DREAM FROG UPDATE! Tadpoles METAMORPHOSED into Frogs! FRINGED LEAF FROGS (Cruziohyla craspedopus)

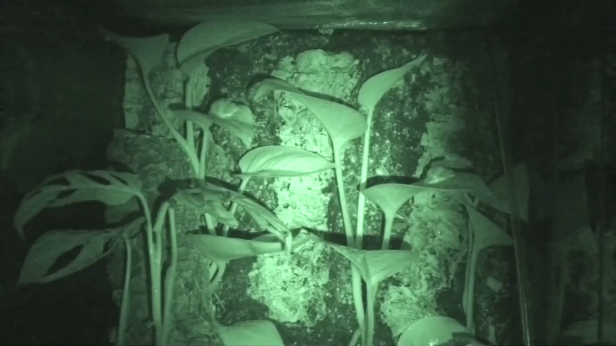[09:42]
the frogs hunting Or catching any crickets
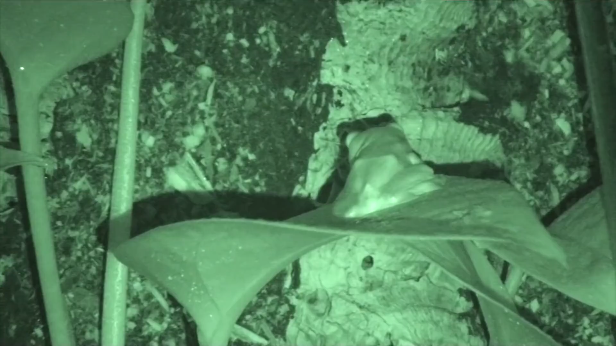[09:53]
About to have our first meal Almost Good attempt little one This guy's like ready for action I think we need to just watch him for a bit Now keep in mind This isn't easy Because literally
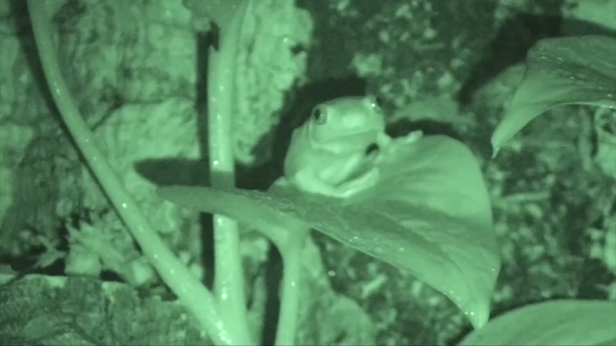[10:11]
the only thing I can see Is through this screen Which coincidentally is also cracked
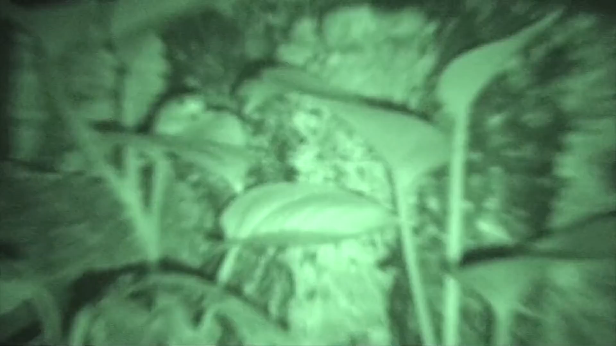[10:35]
Did that guy just grab one in midair? Did I see that right?
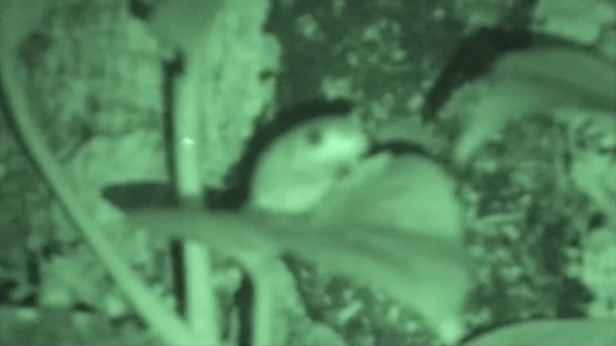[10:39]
No way This guy might have just grabbed one in midair I hope we got that on camera That would have been cool One of the things I love observing Is the way in which these animals locomote Or move around in their enclosure You have to consider that this animal Spends the majority of its life High up in the rainforest canopies of Peru And surrounding countries High up in the tree canopy You can certainly imagine that an animal like this
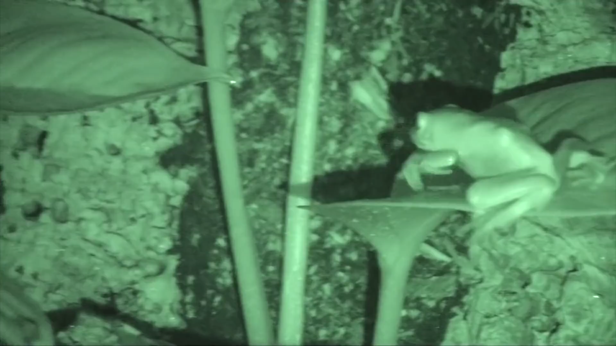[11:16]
Would move very carefully Sliding across leaves Ensuring that there's no chance they'd fall down Which may be the explanation for why this guy's Scooting across this pothos leaf Although it may seem as if they are twerking What you're witnessing is the froglet Lining up its leap towards its prey It is pretty amusing